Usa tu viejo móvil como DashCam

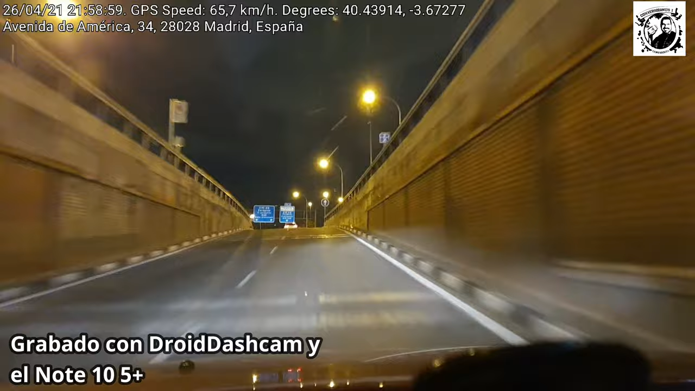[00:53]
podéis ver arriba a la izquierda cómo usa el GPS, en este momento se estrecha la calle, ya lo pongo a velocidad normal, hay un tío que aunque se estrecha la calle acelera poniéndome en peligro, luego mi mujer dice que me enfado, pero veis las señales de que se está estrechando la calzada, el carril, pues bueno, el tipo este, que además creo que es un Uber o un Cabify, se mete como puede apurando porque debe de tener mucha prisa el caballero, y ahí, para estas cosas sirven las dashcam, amigos míos.